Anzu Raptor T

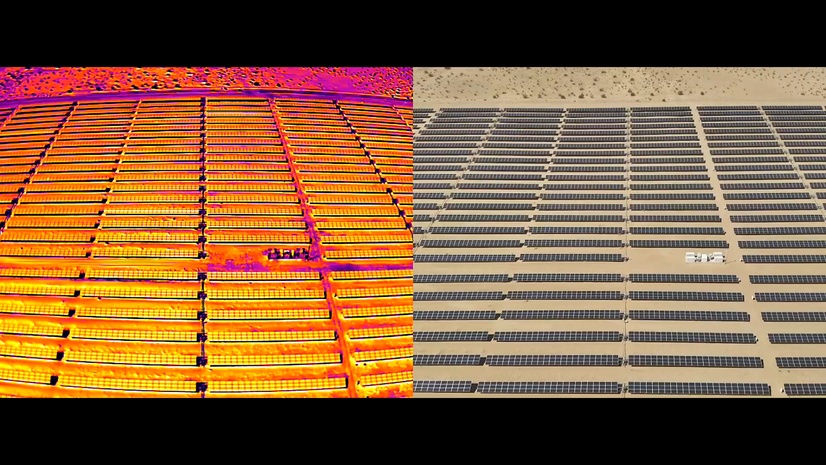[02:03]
The drone also features split-screen zoom capabilities and a low-light camera mode, enhancing its usability in various lighting conditions. With a 45-minute maximum flight time and fast-charging batteries, the Raptor T ensures extended operational periods, perfect for large-scale missions.